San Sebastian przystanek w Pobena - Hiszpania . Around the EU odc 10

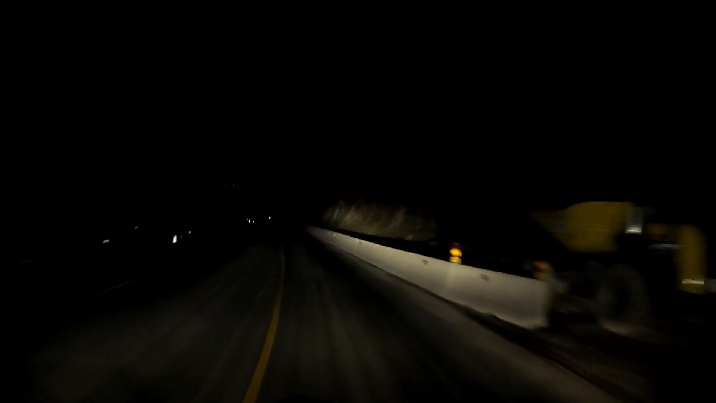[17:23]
Chyba było 6 albo 7% zjazdu, nie? Uszy zatykają. O Jezus.